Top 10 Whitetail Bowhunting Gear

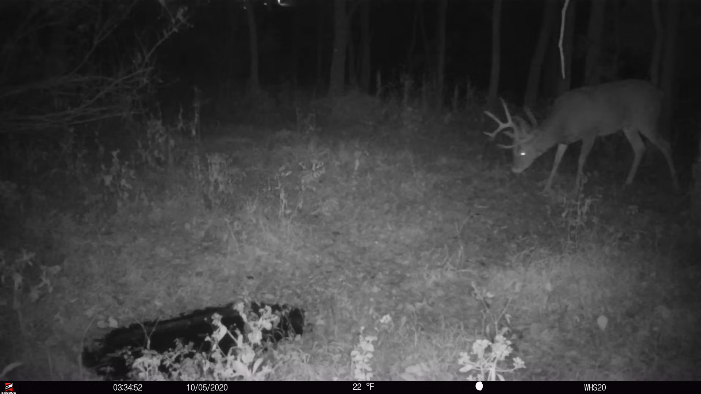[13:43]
and on for video and running away and never coming back to that location. If you can't think, if you think they can't see red, think about those trail cameras that spook deer every single year in the dark with the red infrared. That's why I always recommend the blackout too. I think we're getting about done to our list here.